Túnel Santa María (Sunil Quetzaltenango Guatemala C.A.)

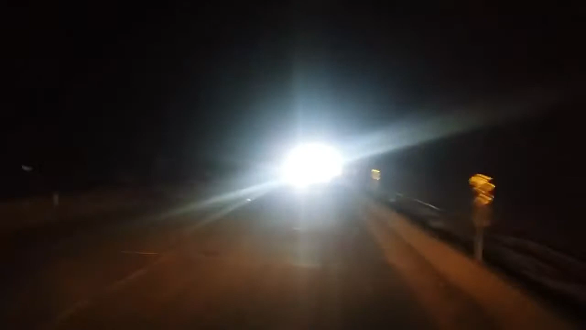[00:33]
Y ahí está. Estamos, casi por primera vez, a este túnel. Es de pura piedra, pura roca esto.